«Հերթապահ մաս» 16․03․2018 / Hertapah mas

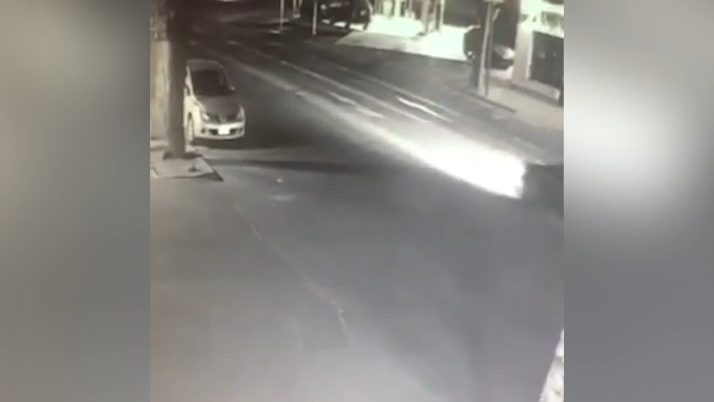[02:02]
որտեղ պարզ երևում է դեպի խաչմերուկ շարժվող բենվե մակնիշի մեկենան, որից � շարժման ընթացքում արցակվում են